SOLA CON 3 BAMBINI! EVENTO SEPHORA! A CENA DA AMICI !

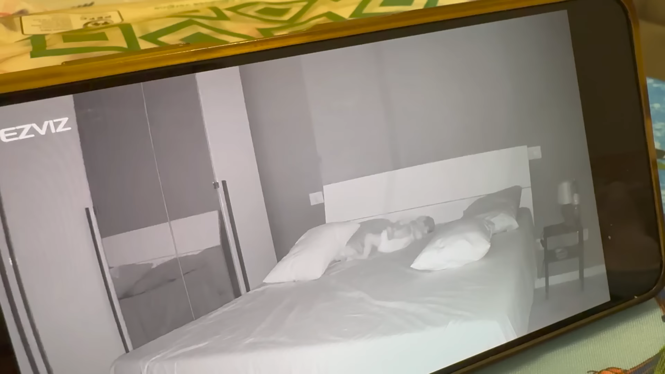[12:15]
Guardate la gioventù sprecata Ho controllato H24 con la videocamera Comunque si sta svegliando forse No